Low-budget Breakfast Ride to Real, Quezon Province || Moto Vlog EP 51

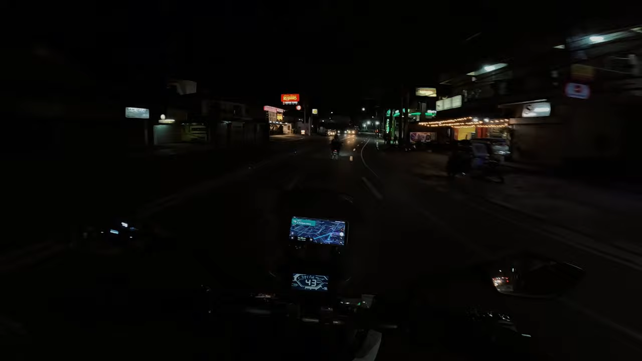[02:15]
Mukhang 80% ng buong vlog na ito ay maririnig nyo ang voice over voice natin. Kaya sa puntong ito, dito ko na malayan na nasira na pala ang ating vlogging mic na nakakabit sa ating helmet. So ito, kalalampas lang natin ang rotunda dito sa Mayante Polo. At dediretso na tayo papuntang Laguna.
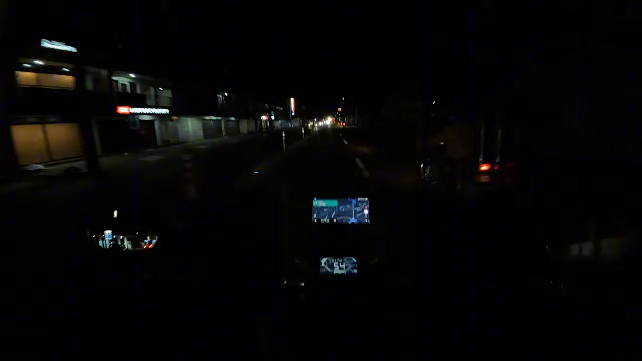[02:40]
At dediret nagtagal ay narating na natin ang Mabitak Laguna.
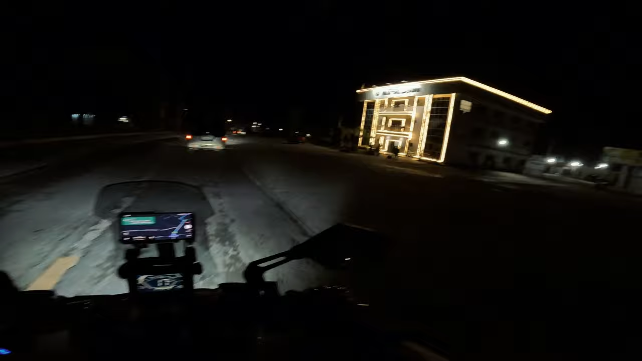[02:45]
Talagang tanaw na tanaw mo, na nasa munisipyo ka na ng Mabitak Laguna. Dahil medyo liblib na ang ating susunod na daraanan,
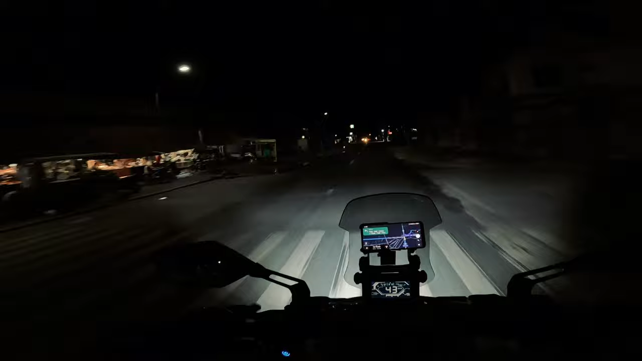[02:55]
ay napagpasyaan ko ng bumili ng ating makakain ngayong almusal dito sa bayan ng Mabitak. Sakong-sakto, nakikita ko ang tindahan ng panisal na ito.
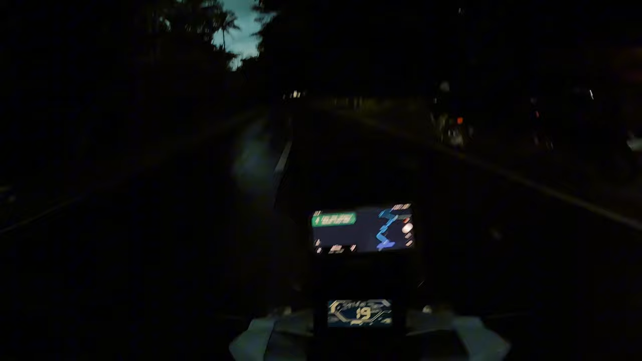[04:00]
Tumila na ang ulan, kaya tuloy na ulit tayo sa ating biyahe.